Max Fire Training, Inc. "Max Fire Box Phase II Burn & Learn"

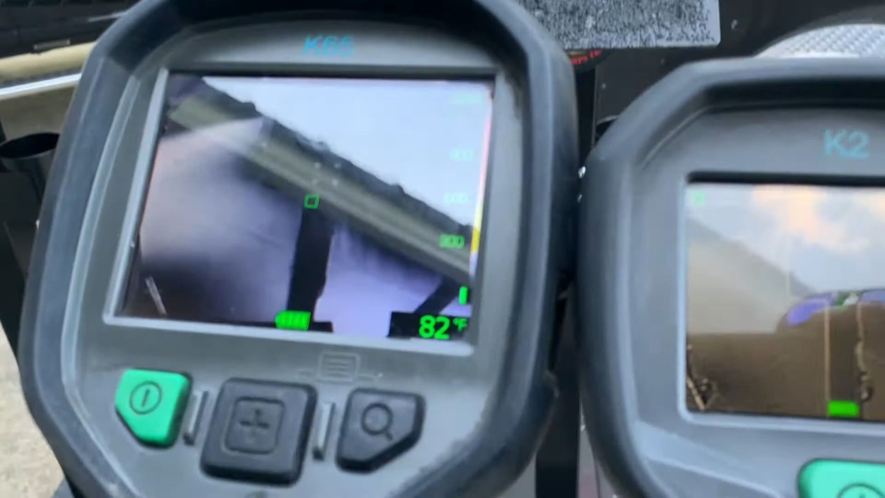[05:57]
triangle josh the triangle's gone on the left but we still have it on the right it's gone on
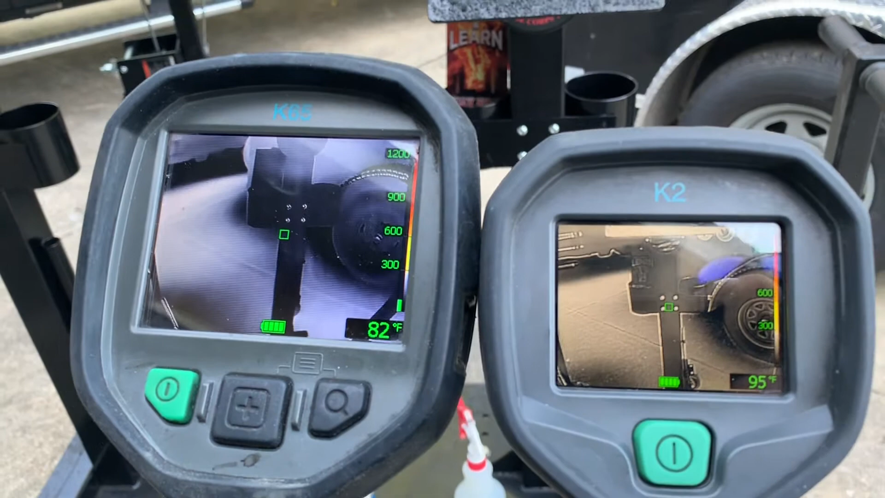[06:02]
both so now watch we're going to bring them back up watch the cameras refresh all
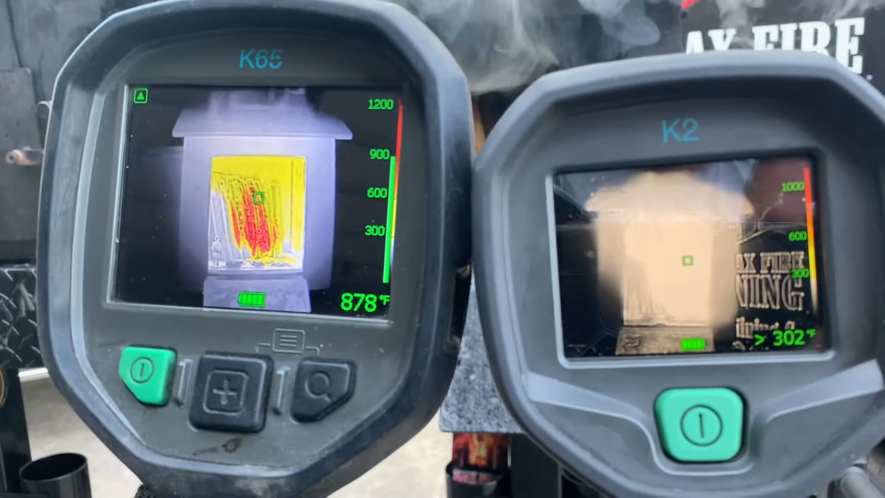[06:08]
right so the one on the left refreshed the other one on the right has not refreshed there it is it refreshed so
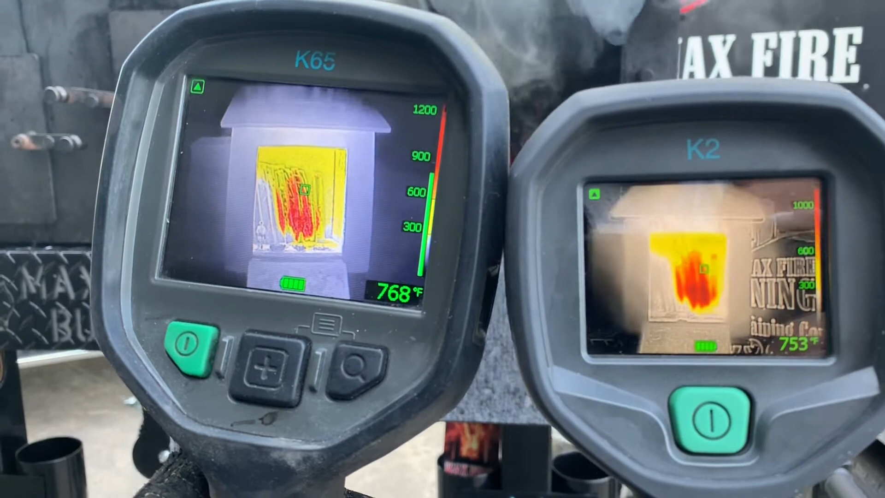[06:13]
that's something else that i want you to cover as far as refresh rates of the thermal imaging cameras so
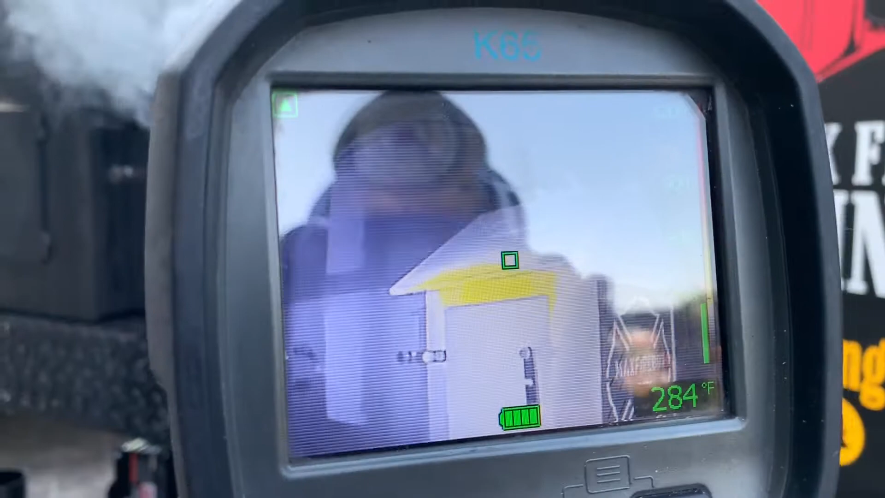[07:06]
On screen: spot 284°F
where the fire is where it started in that garage so you can see on the camera and
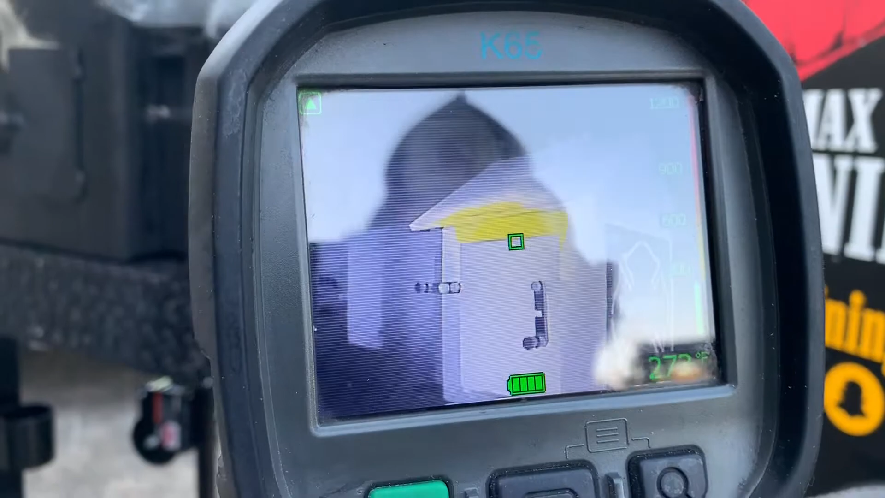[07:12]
this you know good thermal imaging training we want them to do that 360 with the camera to size it up so just wanted to highlight that you can see the difference there and this